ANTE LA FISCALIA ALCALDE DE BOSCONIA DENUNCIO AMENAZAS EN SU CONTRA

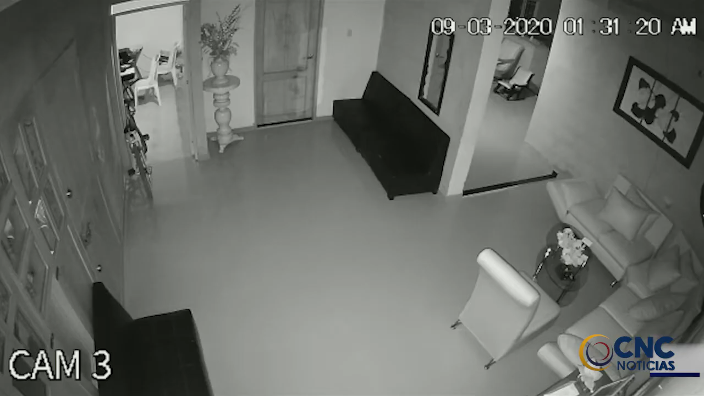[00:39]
La persona de manera sigilosa se
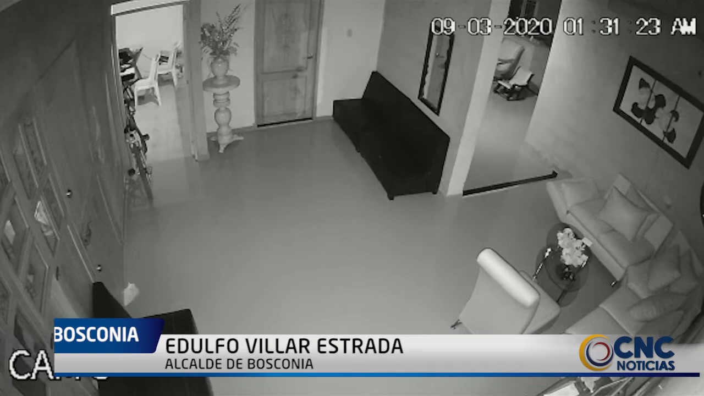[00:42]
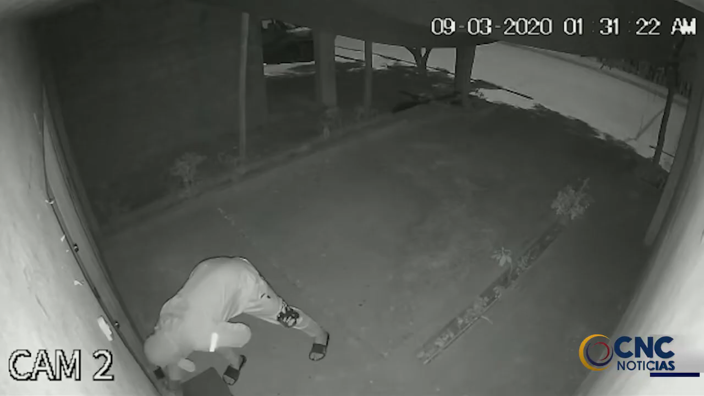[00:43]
cubre el rostro y además de eso utiliza elementos en su mano para evitar dejar huellas.
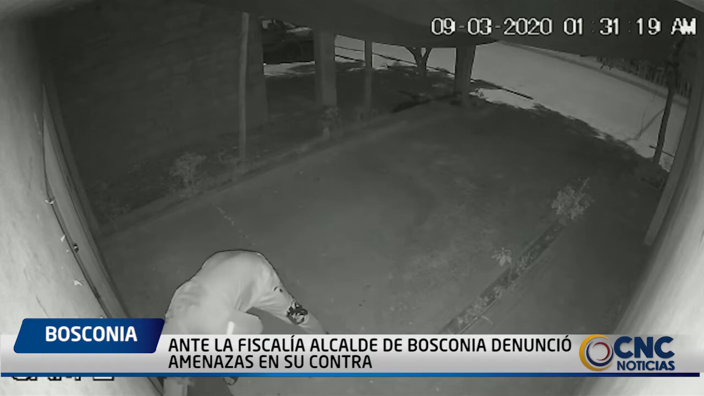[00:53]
Debido a lo sucedido, el alcalde convocó a Consejo Extraordinario de Seguridad, en la cual se tomaron medidas para enfrentar la situación. Entre esas medidas que hemos tomado ha sido modernizar y ampliar el sistema de videovigilancia, tanto en mi residencia como en la alcaldía.